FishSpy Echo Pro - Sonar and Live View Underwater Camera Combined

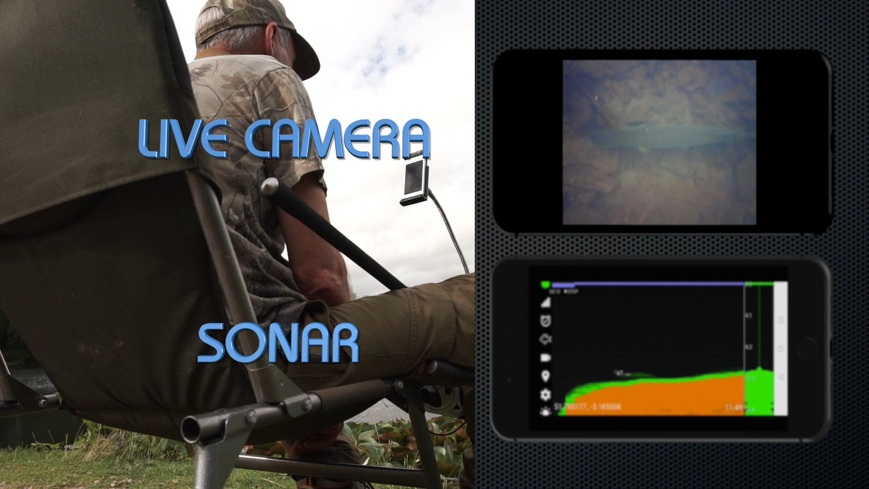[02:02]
Now, for the first time ever, you can have live camera action along with sonar technology with so much more. Finally see what you've been missing.